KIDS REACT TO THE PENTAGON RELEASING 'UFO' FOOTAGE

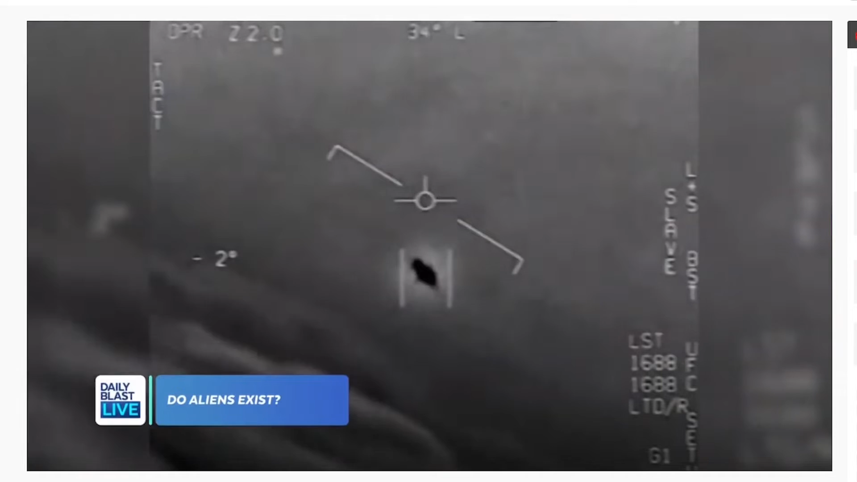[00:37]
They show encounters between Navy pilots and what they're calling unidentified aerial phenomena. They released a video of a UFO.